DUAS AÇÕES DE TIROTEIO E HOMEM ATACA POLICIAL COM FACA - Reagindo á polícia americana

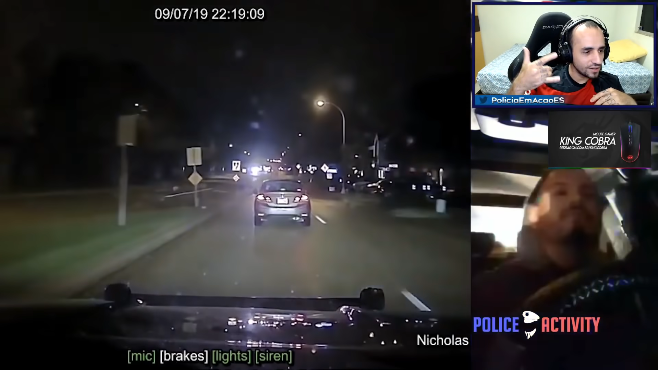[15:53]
Ó, sou fodão, sou fodão. Tá falando com alguém, sei lá. What are they doing? Right, yeah. 143, gonna be going through red light Portland, cars coming through. Red light at Portland. Alright, I gotta go on for a pit to stop the phone. Going for a pit. Tá metendo o pé.